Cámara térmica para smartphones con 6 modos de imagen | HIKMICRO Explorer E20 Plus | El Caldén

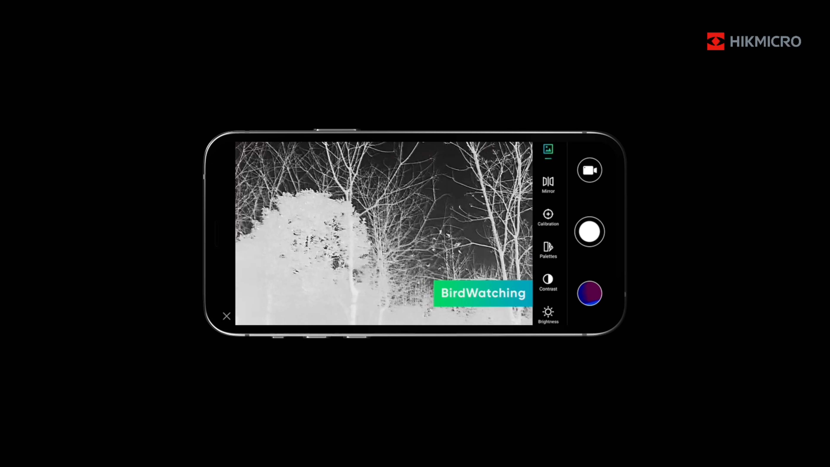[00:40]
Entre sus características principales podemos destacar que pesa tan solo 26 gramos,
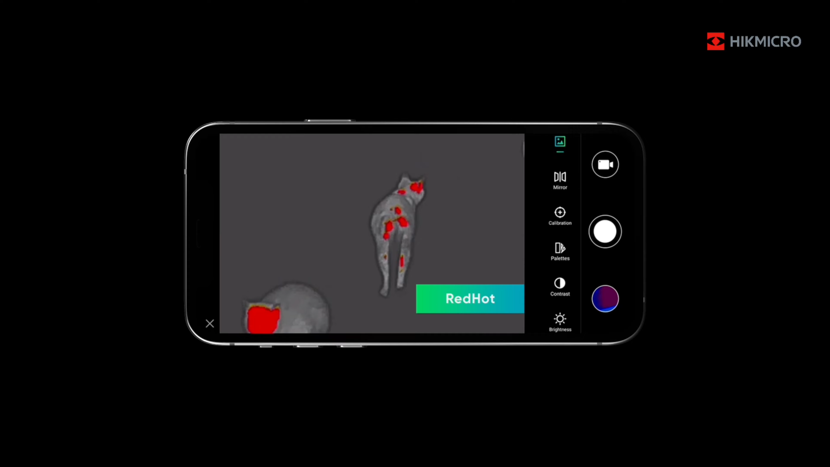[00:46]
tiene un conector USB tipo C, un rango de detección de hasta 970
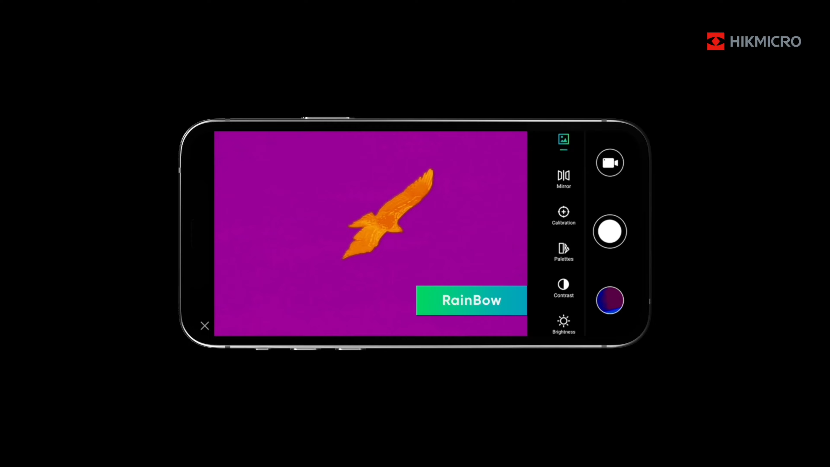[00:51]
metros y cuenta con hasta 6 modos de imágenes, incluido un modo especial de observación de aves.